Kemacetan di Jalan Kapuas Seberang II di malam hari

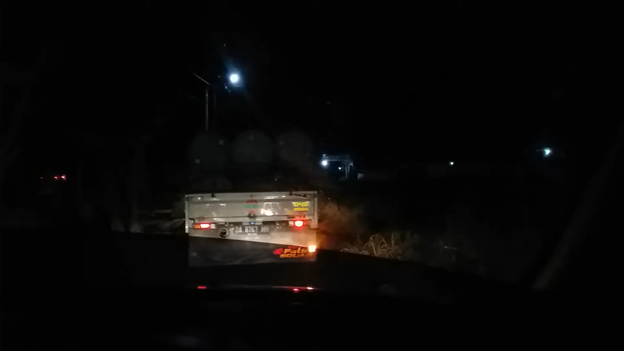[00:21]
Jadi ketika melewati Sungai Pasah, ada truk yang berhenti. Nah, ini kita lihat antrian panjang ya, kendaraan dari arah
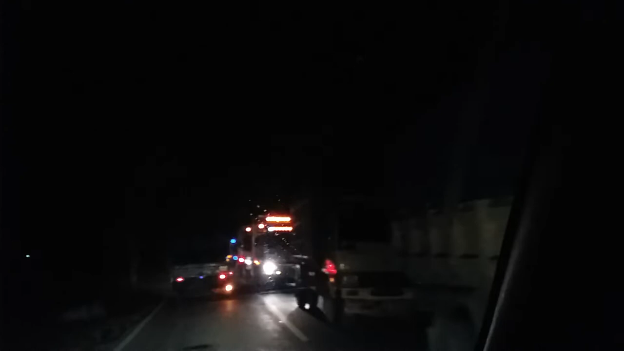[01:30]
Jadi rupanya betul apa terjadi kemacetan yang sangat panjang di
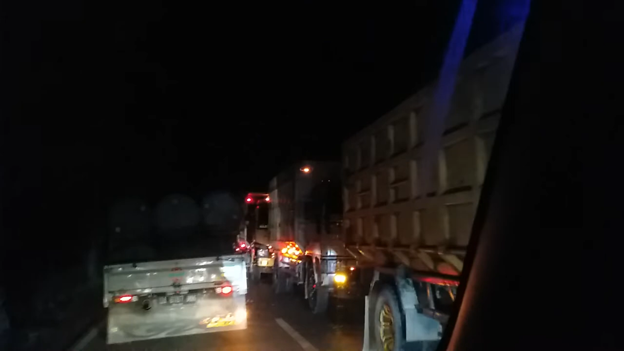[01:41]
jalur Kapuas 2 seberang. Kapuas seberang 2. Dan tadi menurut keterangan dari supir yang ada di jalan Kapuas seberang 1, jalan ke arah Kapuas macet sekali, dan rupanya memang betul.
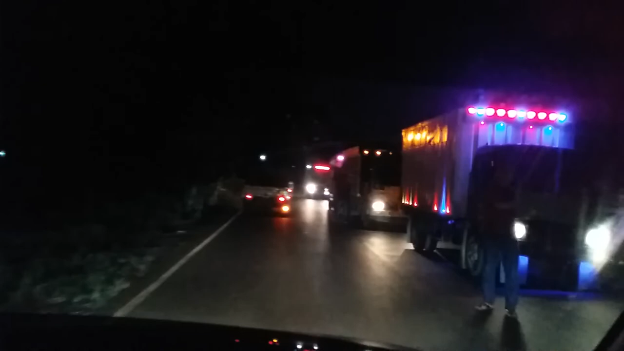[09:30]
jalur kiri ini. Nah, rupanya sudah berakhir antriannya. Itulah sebabnya tadi rupanya mobil-mobil yang ada di Kepos Seberang Satu tadi ketika masuk di Mambulau sudah diingatkan untuk masuk melalui Kepos Seberang Satu.